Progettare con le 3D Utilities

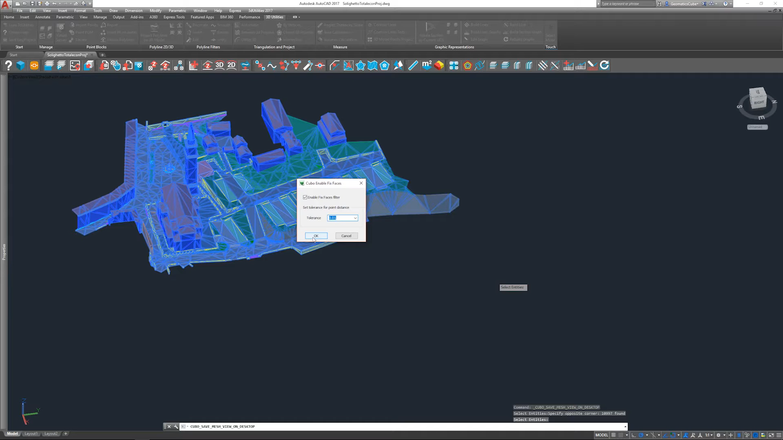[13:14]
questo filtro impostando anche una tolleranza quindi potrei dare una tolleranza di un centimetro lo lascio abilitato e faccio ok il programma andrà a creare sul desktop una cartella Windows di estensione che può essere aperta con i software della famiglia